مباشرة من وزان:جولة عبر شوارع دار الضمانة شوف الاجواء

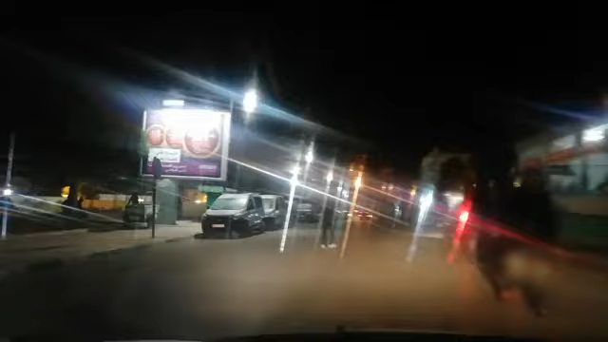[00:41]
الضمانة في هذا التوقيت بالضبط تمنى أن تكون هناك أوقات جميلة مرحبا بنا عند الناس الوزان إذن كما قلت هنا في دار الضمانة
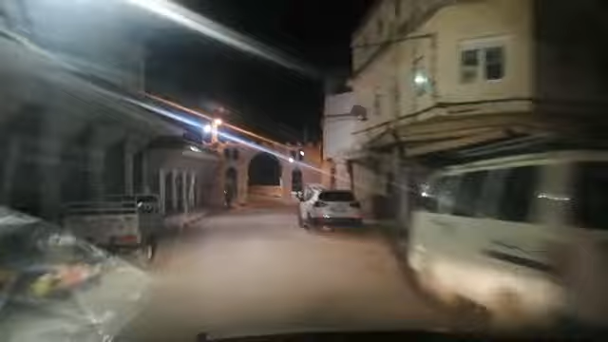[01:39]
هادير نحاولو رجع معاكم من هات الشارع هذا نشوفوا الأجواء كيفاش آآ
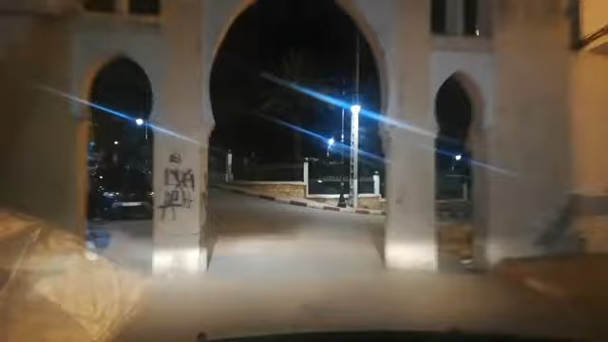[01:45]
كيفاش دايرة في وزان عبر الشوارع هادية لها
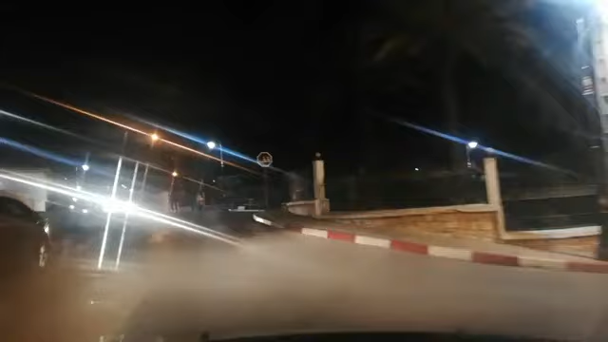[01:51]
جيب لينا شي جديد هذا جديد يا أخي هذا خبر طبعاً تهم كل أباء والتال والأمهات انهم يديروا الحيطة والحاضر وليدتهم والمراقبة هادير رجعوا ورجعوا في الشارع ديال المقانة ورجعوا من هنا باش نعطيكم صورة بزاوياء اخرى متسبينا اذا كما قلت هنا في شارع بساحة الاستقلال
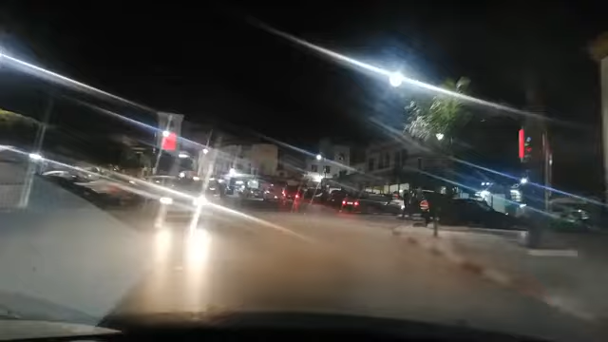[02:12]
وزان تحدي الناس ديال وزان ضرطمانة وهنا عاد يكون صورة واضحة ديال
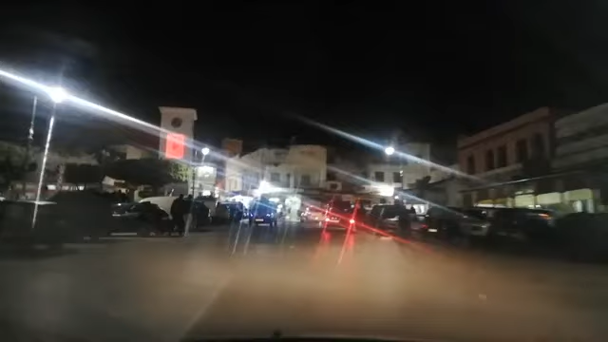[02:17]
الرمز ديال المقانة المعروف بوزان ضرطمانة
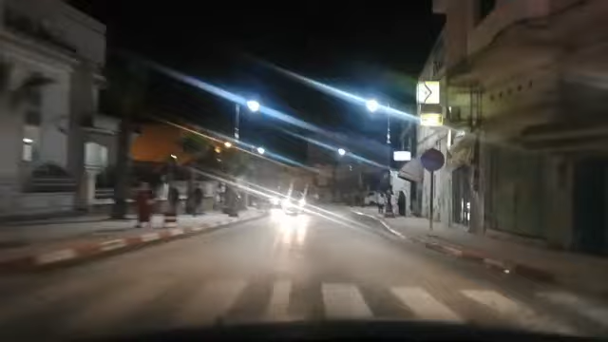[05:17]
تطوان الان في 14 دراجة ممكن الشي برد قارس اه تباكا تشوفوا المدينة الوزان
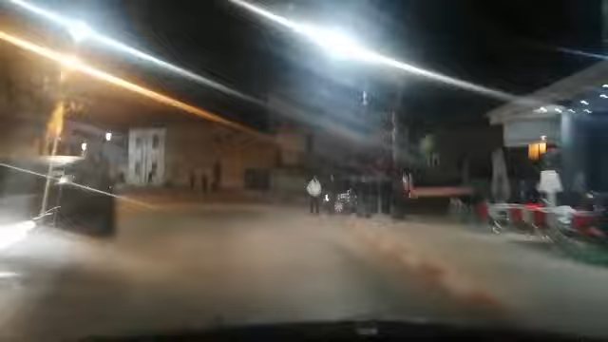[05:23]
تطوان ناسي بيان في حالة تطوان وانتمنى اه تكونوا معنا اوقات جميلة مستبعين في هاد الجولة عبر شوال عوزان في الطريق من الان كفتو على المخرج دي المدينة باش نشد الطريق ان شاء ربينا في تجاه
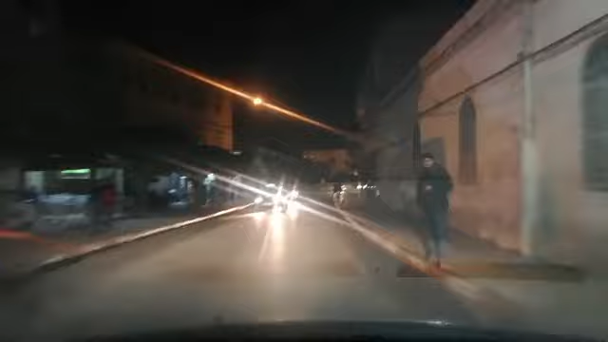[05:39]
تطوان الحمام البيضاء والزاني هذه اه كنت سبق الليدرت مباشر هذه واحد شهر ونصف قريبا وقلت بانها خرجة اهتمامات المسؤولين الان كيبال لكينشي اصلاحات يعني شي تغييرات نسبية كنشوف تديرات الان هنا تدوزوا اه الاعميدة
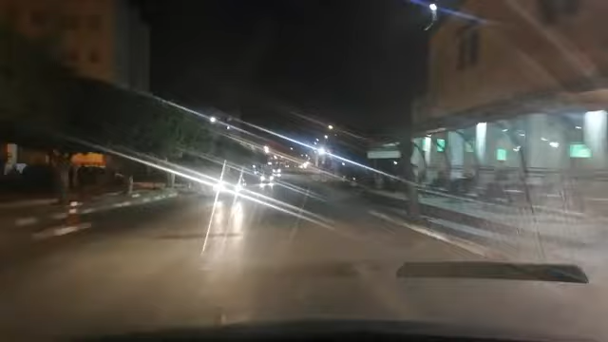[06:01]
الكهربائية الجداد توسع بعض الجانبات ديال الطريق ولكن اه ما زال خصال الخدمة الحقيقة لانها يمين ديناها قديمة وعندها تاريخ الخدر الضمانة طبعا خرجوا منها اسماء وازنة ولكن نتمنى المسؤولين المستوى الان احنا بالضبط مع عملات اقليم وزان والمسلس البلدي والمسلس اقليمي انهم يدخلوا في هاد المشاريع وتعطى صورة ايجابية الوزان وتبقاش هكا يعني طبعا نية الحسنة بنت ولكن نتمنى تكون اشغال في مستوى المطلوب